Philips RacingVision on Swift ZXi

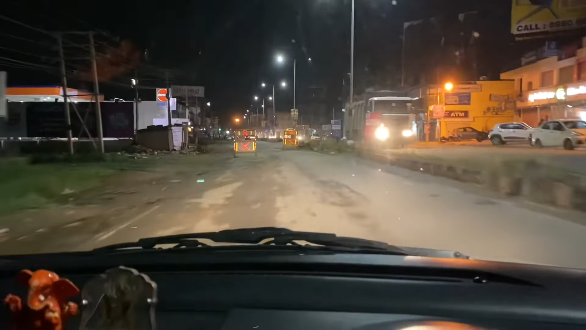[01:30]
if you see the barriers are seen clearly so this is the high beam so highway is quite powerful more than 60 watts uh these are the same spec of this oem uh does not need any kind of a problem in the legal things and it is street legal so phillips racing vision is street legal because of the same
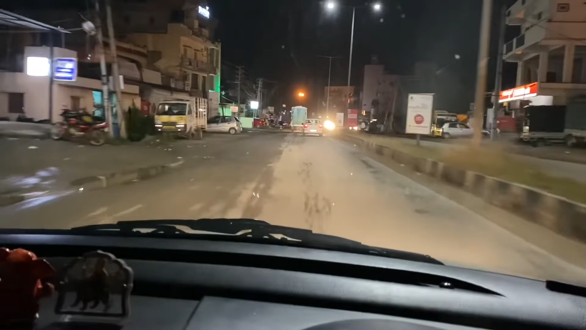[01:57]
wattage same specifications uh the intensity is a bit different and because the performance is
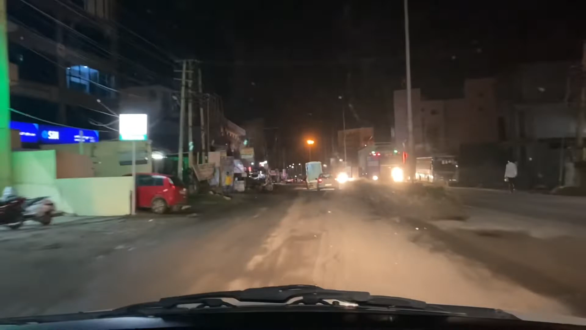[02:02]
better and the performance uh is better and the lifespan of the bulb reduces to one fourth compared to the oem so oem if it comes for 800 hours this will come for 200 hours for sure uh but uh people have reported more than that yeah so this is the high beam
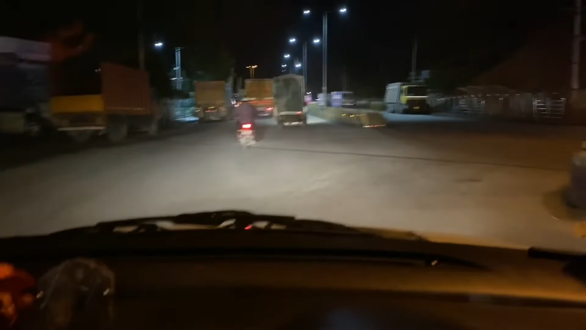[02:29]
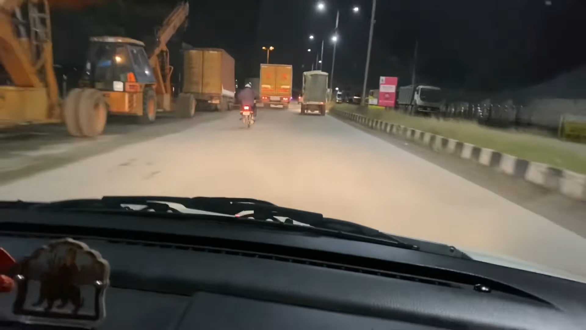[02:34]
this is the highway and yeah i'll test it in village roads guys i'm in the village road uh this is the low beam with the phillips racing vision and this is the high beam so high beam looks to be quite powerful uh better than oem and
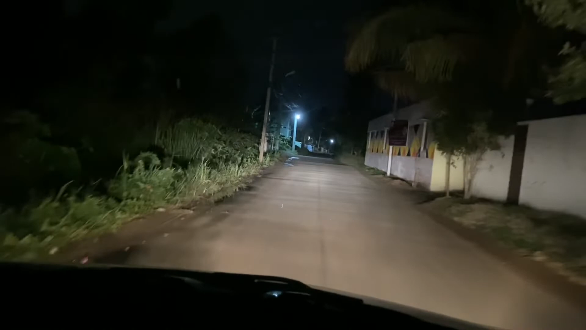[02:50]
phillips extreme vision so what i conclude is uh i don't recommend uh uh this oe bulbs this at least
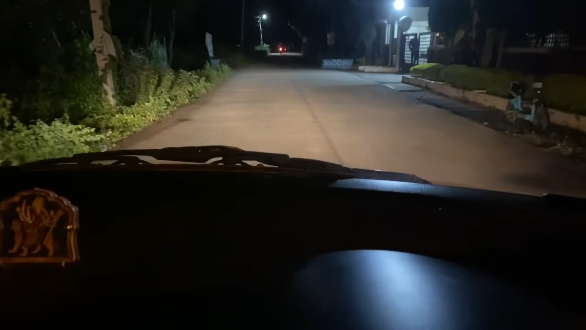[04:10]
and coming to uh this uh test and experiment so phillips racing vision one was in my interceptor and the other one was in my friend's uh
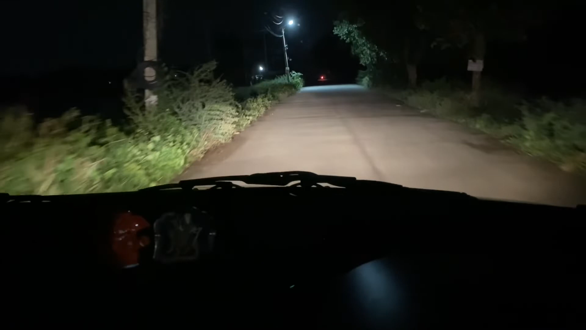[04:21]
interceptor uh venice interceptor and it was from the same box so i thought of testing this uh what is the difference between the actual phillips racing vision and extreme vision and uh the oem so if you see the dark area this is the low beam and this is the high beam yeah well i may go back to uh p9 auto one led so stay tuned if you like my videos